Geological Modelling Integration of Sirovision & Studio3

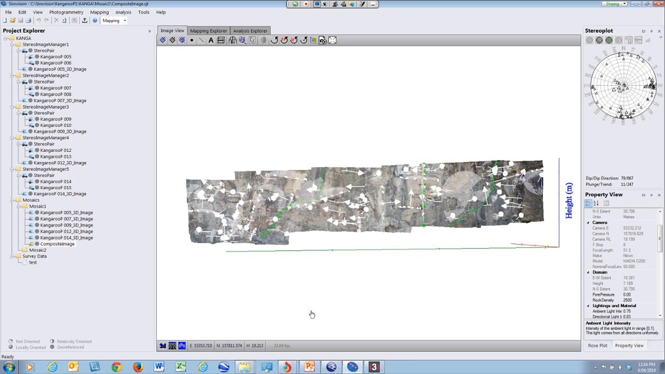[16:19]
And just to show you, here's the 3D mosaic, the composited image. And basically you can rotate it around, you can zoom it in and out, you can draw all your joint sets on this.
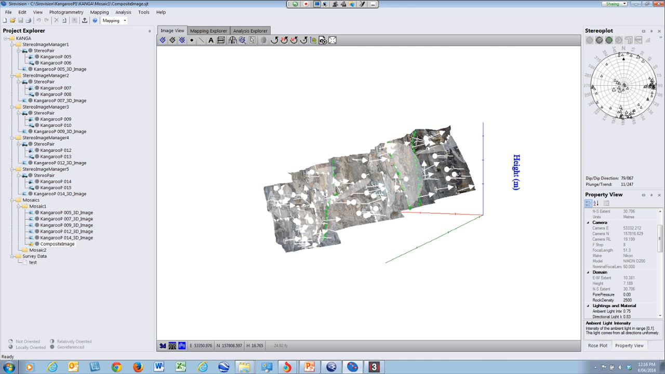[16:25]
And you can see all the joint sets which have actually been drawn. And I've previously done this.
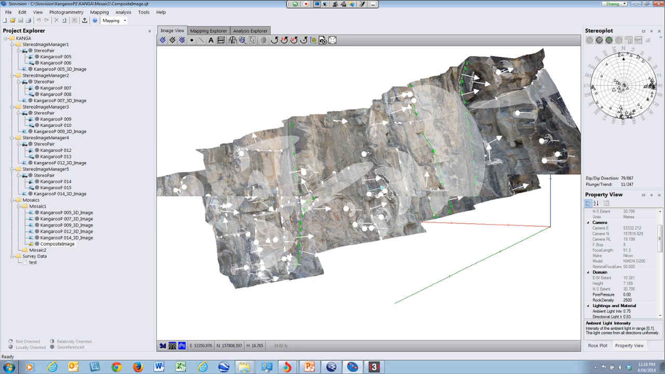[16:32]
Oh, it's going a little bit slow because of the internet connection,
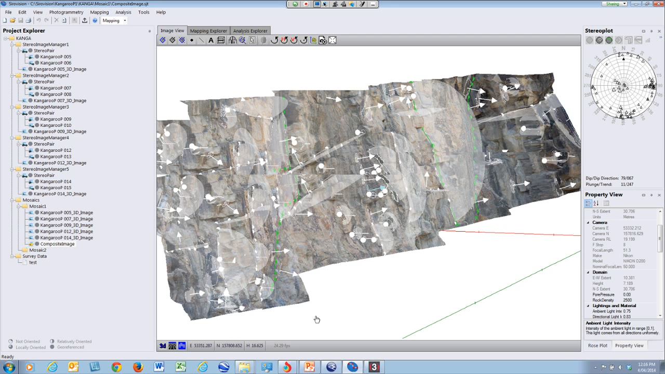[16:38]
but I think you can visually see that it's when I rotate it, it's basically showing the joint sets and also the fault lines, and that's in the composited image. Now, it might be quite flickery on your screens because of the internet connection with this.
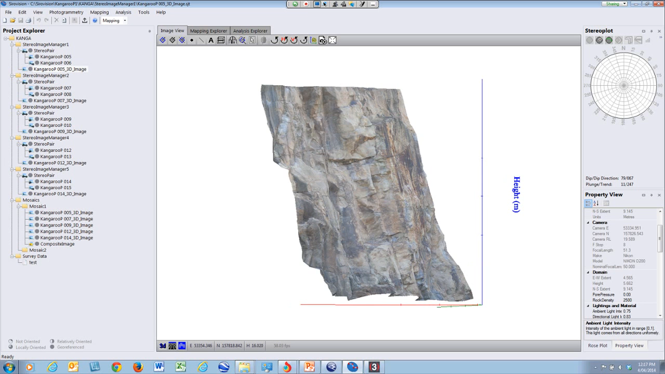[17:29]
Here comes the 3D image, and if I rotate it around, you can see that it's just one singular photo. Okay, so if we want to export out the data out of Sirovision,
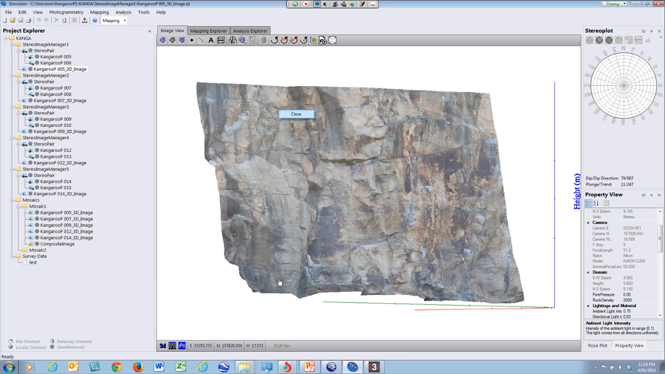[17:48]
what we need to do is we need to go up into Tools and go to the Export Wizard.
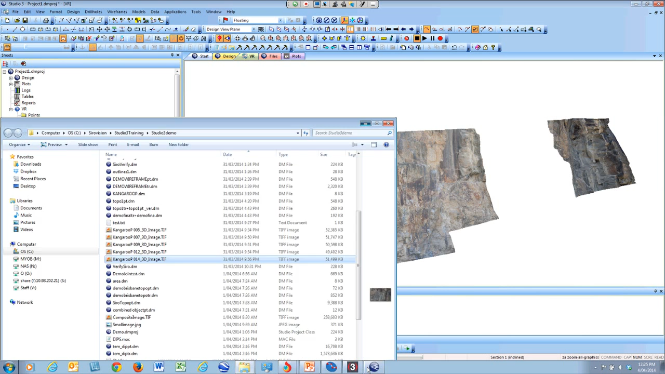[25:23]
that go to make up or that I've exported from Sirovision. So I can export any of these. I'll just pull in one more just so you can see. And there you can see, basically, there's another photo that we've just pulled in.
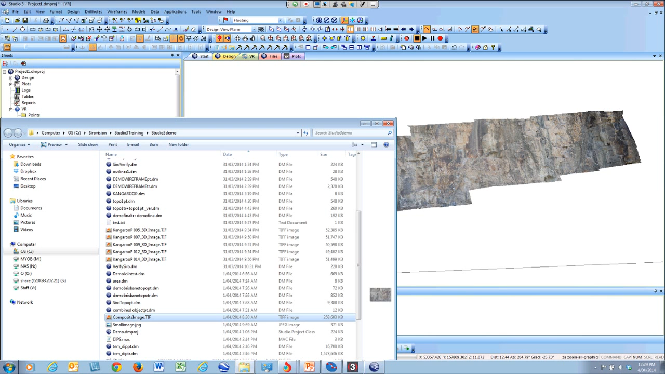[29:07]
So there's my image. Now, if I look really closely at this photo, I can see that there's some faults. And I'll just wait for this to catch up. Now you can see that there's a fault running basically down through here. There's also another fault
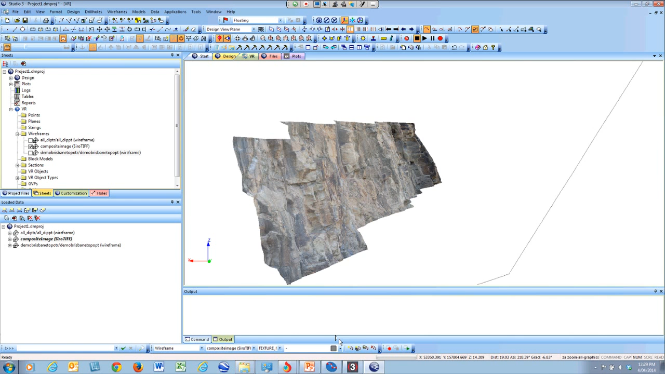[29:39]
basically along this surface here. I think it's taking a little bit of time to catch up, maybe on your computer, but you can see that there's a fault surface here. There's also a small little fault running down here. So what I'm going to do is I'm going to draw some planes along these faults. And the way that I need to do this is I need to set the view plane so that I'm sitting basically on this fault plane.
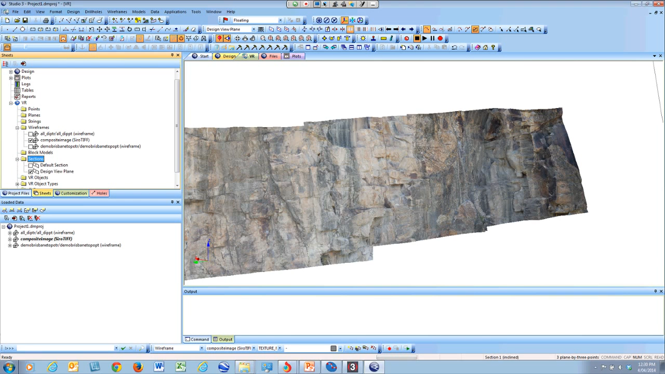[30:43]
What it would do is set the view plane so it's sitting exactly on that plane.
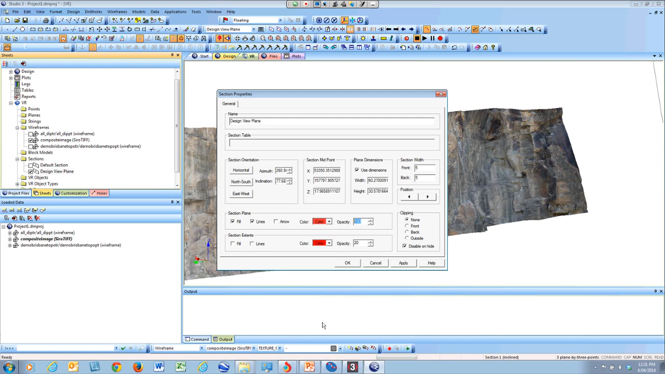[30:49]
I'm just going to change some of the view settings so I can see it. And you can now see when I zoom out and I rotate around exactly where that view plane is sitting along that fault. Now you can see I'm sitting exactly along that fault.
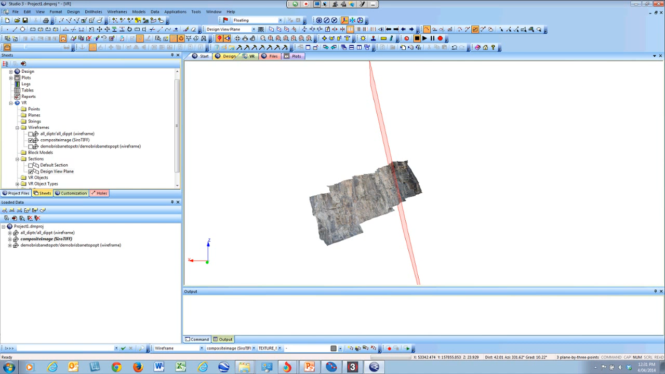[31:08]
Now to get perpendicular to where my view plane is sitting, I can just go on to align view, and now I'm sitting directly perpendicular to that fault. I'm going to draw a surface, basically a fault surface, and then I'm going to cut that surface with the DTM from basically my pit,
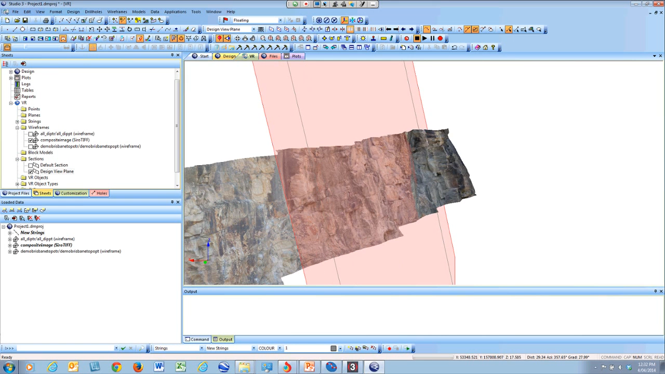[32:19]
And that's my first fault plane. Then I'm going to zoom in and I'm going to set the view plane basically along this fault here as well. Go plane by 3 points as well. So I select the first point, the second point, and also the third point. And that should set the view plane again. And if you're not happy with where the view plane's sitting, I can see that's a little bit off. Maybe that fault is running through there, but if you're not happy, I'll just do it again.
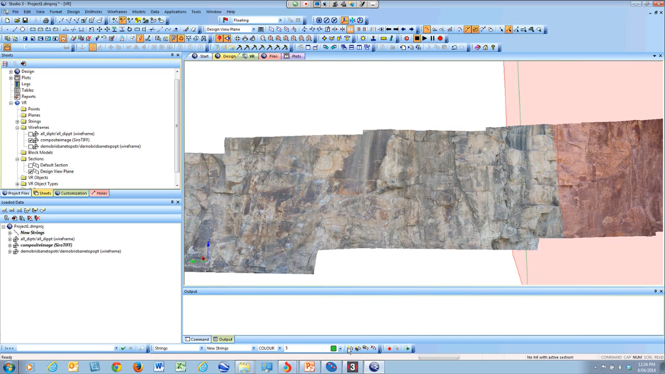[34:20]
And you can see that there's another fault plane here, so I'll do plane by 3 points again. It's a good way to basically get on the fault plane that you're looking at, plane by 3 points.
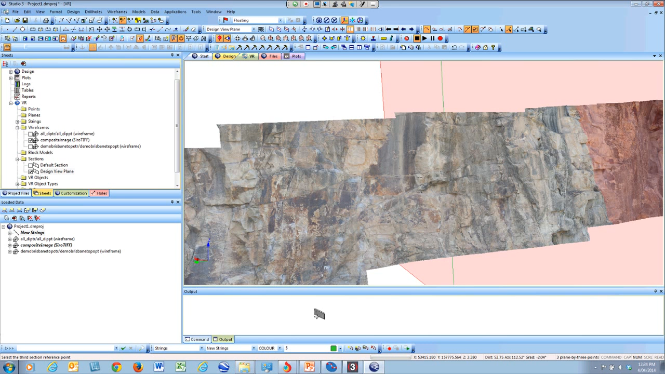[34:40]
So now I'm sitting on this plane here, exactly down through that fault on that surface.